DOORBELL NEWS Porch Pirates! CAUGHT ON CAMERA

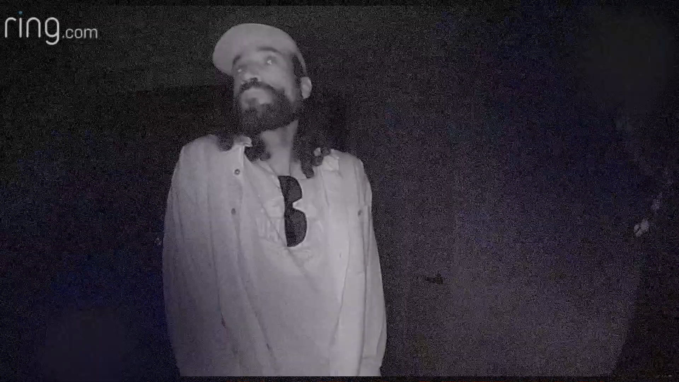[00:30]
Okay, this strange man comes to homeowner's front door and says he is looking for a person named Sammy Sosa. This happened really late at night, guys, but the homeowner did not buy that.
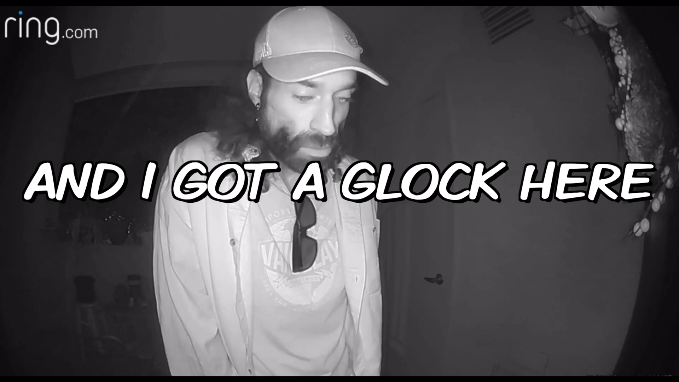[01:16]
and I got a Glock over here ready for you, so if you don't get to f*** my porch, I'm going to unload it on your f*** face.
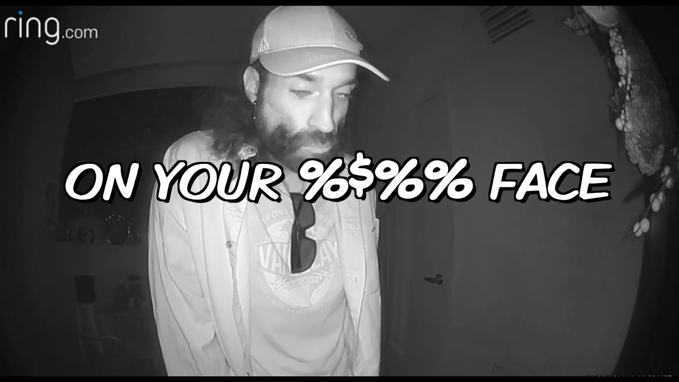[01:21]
Get to f*** my porch. Suspicious man knocking at the wrong door.
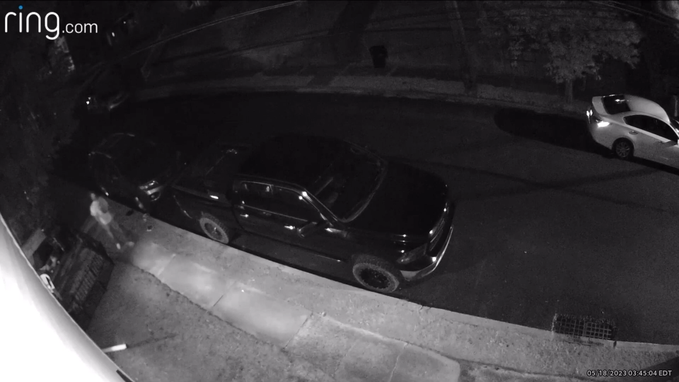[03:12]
This guy goes to this pickup truck, starts rubbing the wheels very strange, and grabs a hammer from the toolbox, throws it up in the air.
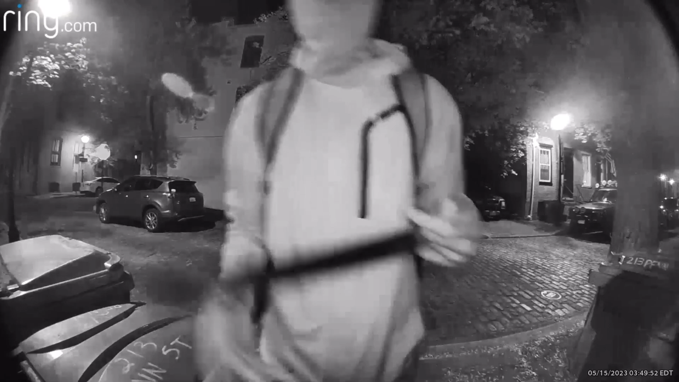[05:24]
This guy comes up to the door with a piece of wood,
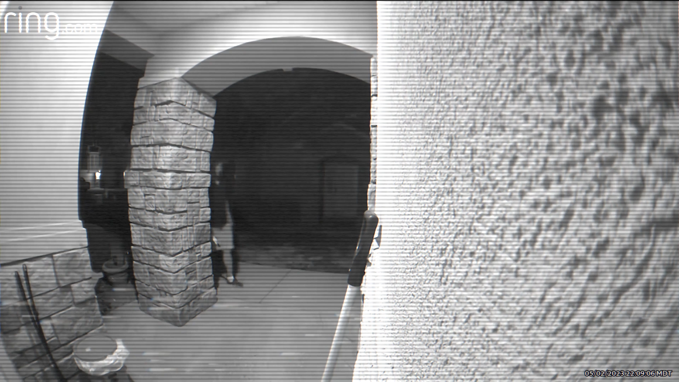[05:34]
not really know what his intentions were. But this is a strange footage.